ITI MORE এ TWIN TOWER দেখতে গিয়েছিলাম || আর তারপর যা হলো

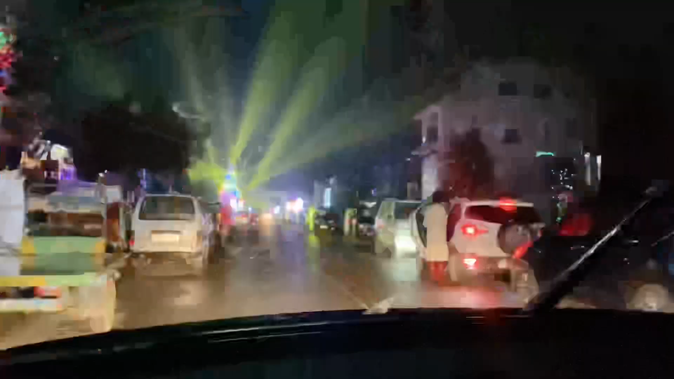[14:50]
আমরা এখন দুবাই পৌঁছাচ্ছি, পৌঁছে গেছি, এখান থেকে দেখতে পাচ্ছি অলরেডি।